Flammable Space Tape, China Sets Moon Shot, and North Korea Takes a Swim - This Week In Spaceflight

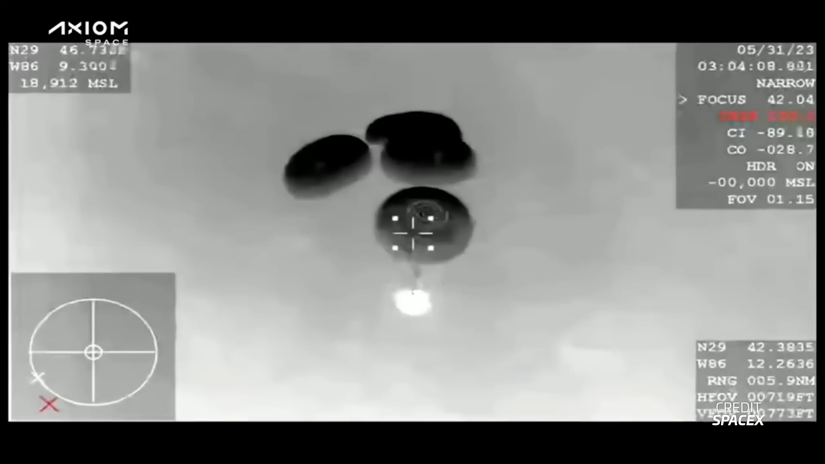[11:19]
The capsule successfully splashed down off the coast of Panama City, Florida, 50 minutes later at 304 UTC.
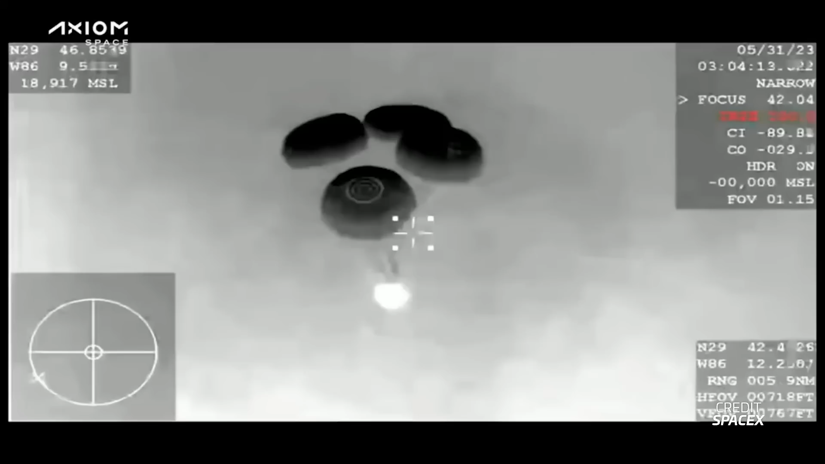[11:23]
With this flight, Axiom-2 Commander Peggy Whitson now accumulates a total of 675 days,
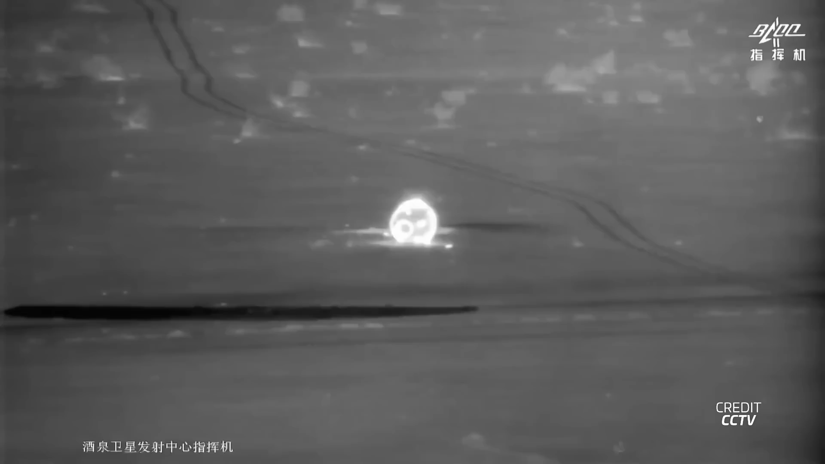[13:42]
occur at around 2226 UTC in the Gobi Desert.